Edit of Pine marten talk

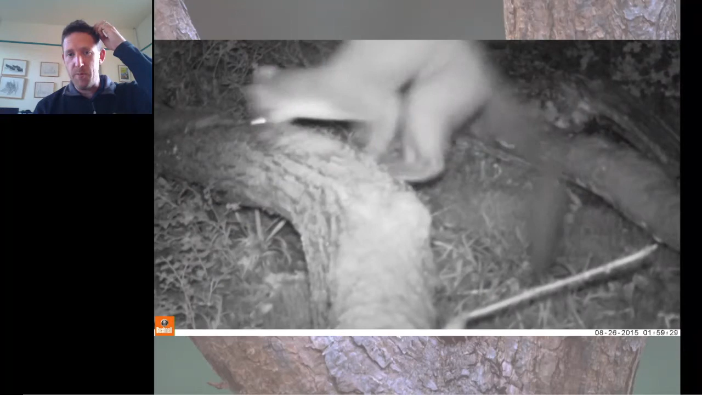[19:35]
what a pine martin is so when we get this camera track footage as we got uh after doing bbc
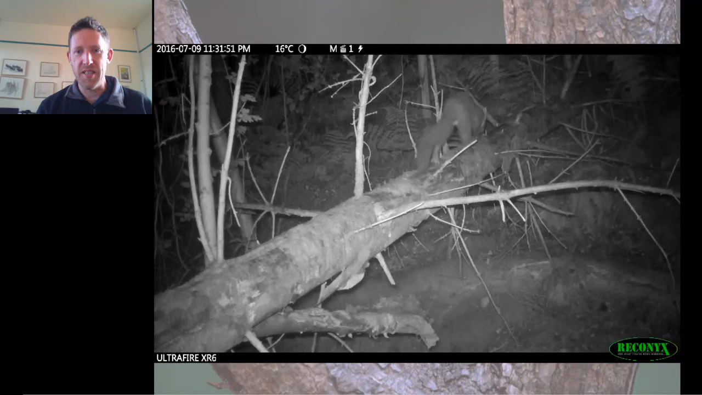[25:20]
luna was this is a pine martin in shropshire scent marking on a fallen tree over a brook and over a month later after it's rained
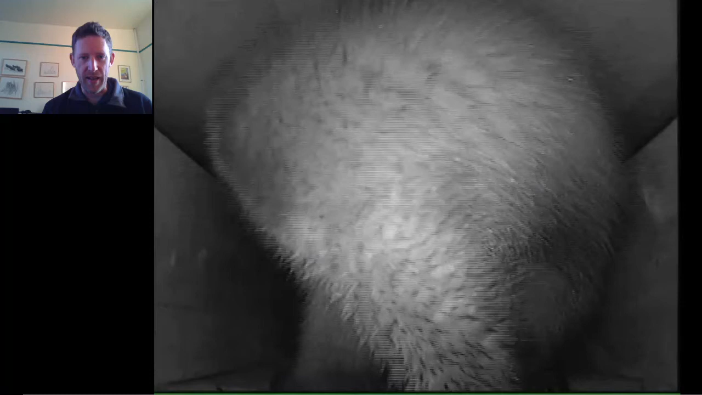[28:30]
and show their chest bib there so you can see from that that video clip pine martin has just proudly shown his chest bib and we can see his pattern take a freeze frame of that and match
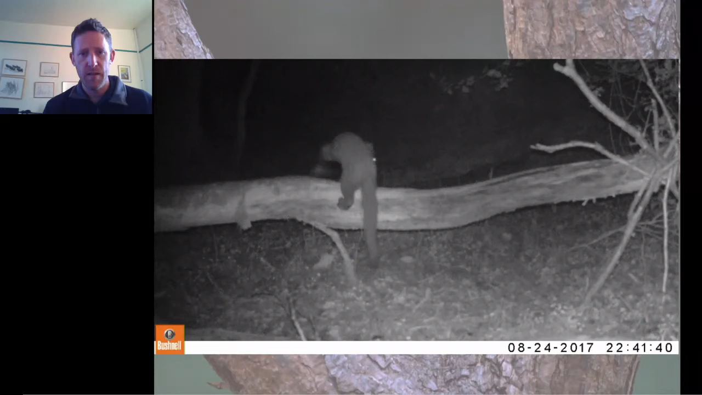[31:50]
that this was a another individual martin a big large male and i'm just going to play that again because i just want everybody to remember the size of that so you can see the size of the martin there again in the in the original woodland we
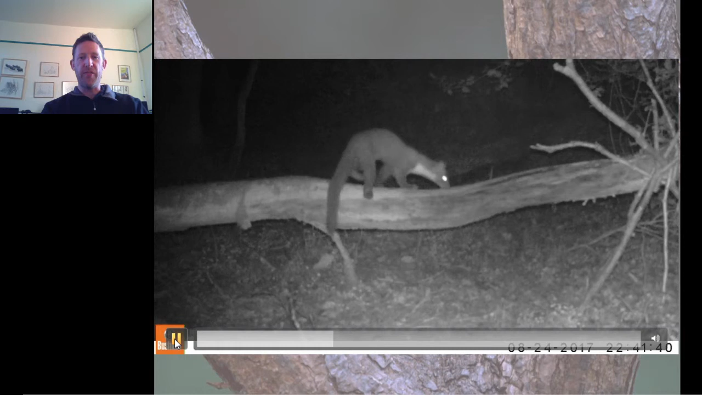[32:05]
found martins and another big male passing through so that was a at the time we think about the seventh pine martin that we detected on camera track at the same spot we've also got the other member of the mustard lid family the polecat and you can see how much bigger a pine martin is than a polecat so that this polecat probably about a third shorter than the the pine martin but again really exciting that we're able to view both members both cohabiting the same patch of woodland
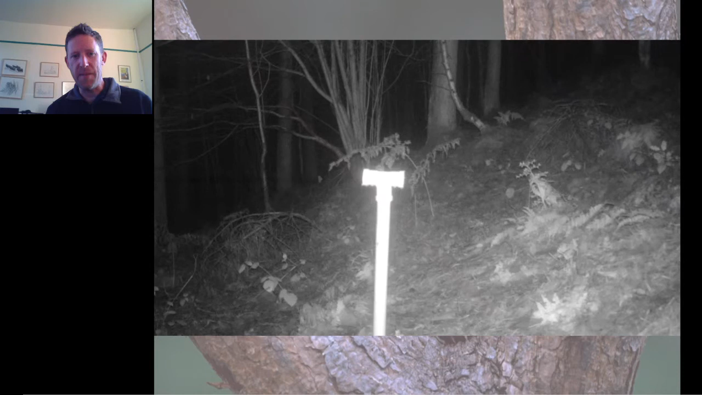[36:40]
a a t-bend on on the top and what we do is put um some uh like peanut scent in there and mice and squirrels can't eat it um which is what happens generally when i when i put anything out that's sweet smelling peanut butter or jam uh squirrels and mice get there first now it'd been two weeks before a pine martin had actually found this this tube that was full of bait um generally the bait would be gone within about two or three hours of me
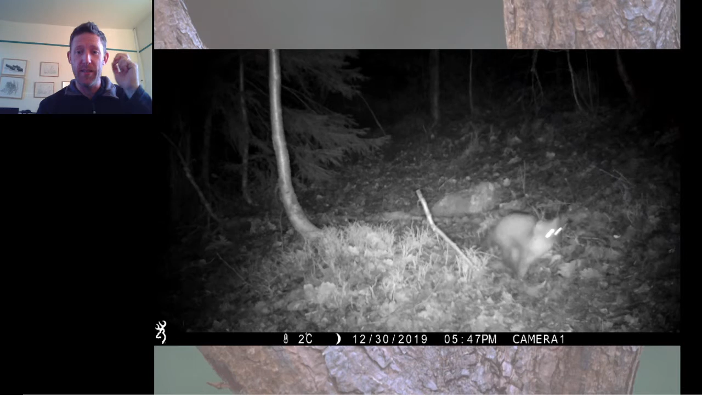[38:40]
it's it's got an interesting name that i can't remember but it's something along the lines of recon pro and the the camera traps now actually uh they don't drown out the
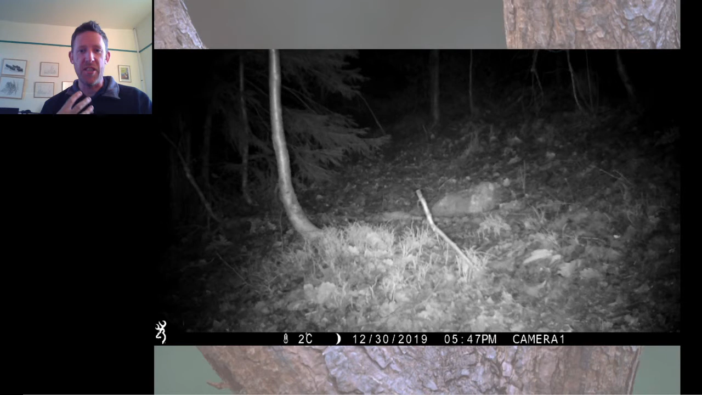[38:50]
chest bib like a lot of the the earlier camera traps did so we're getting much more reliable uh data from the the chest bid patterns thanks to the the advances in camera trap technology uh this year you can see that we've put out some more of our up i don't even know what to call them our bait tubes and again a pie martin's just stopped to check it out there and another site this was by far our best clip and this is just from last month the pie martin just standing up and giving
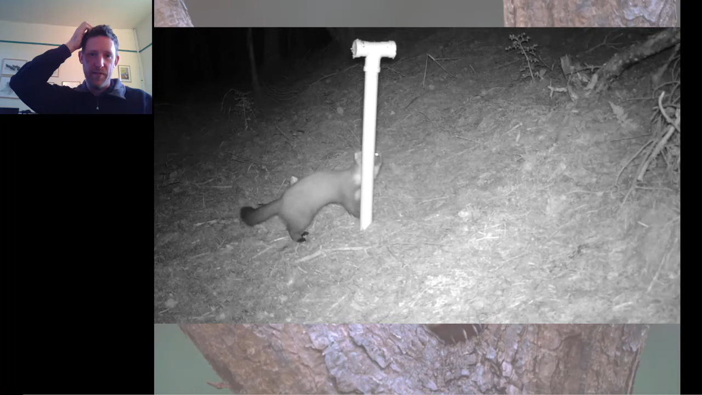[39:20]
us a nice clip of his bib there so often we can try all kinds of complicated things but it's it's sometimes in nature we find that it's the the most simple things that are most effective and this is a clip actually just from last week so this is an exclusive
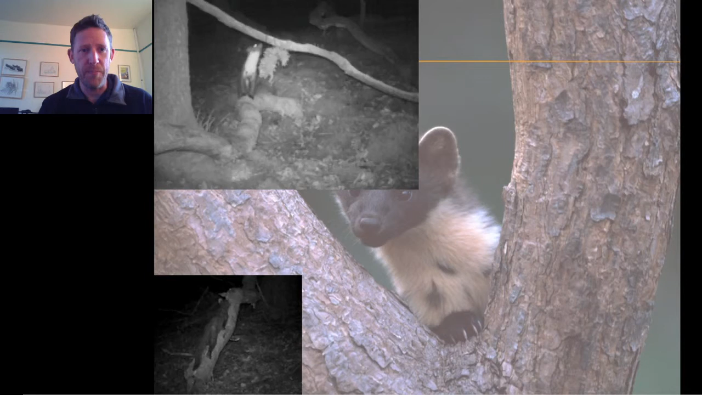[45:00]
idea of the the bib patterns that we've collected over the years so that that was one back in 2015 with a spot pattern another really small looking martin there another patch of woodland down towards the erifertshire border of course the original martin that we got had a really nice clean uh throat bib no no patches on there whatsoever uh this martin looked very very similar to the martin over on the the left hand side there but this was another martin recorded at a site several miles away from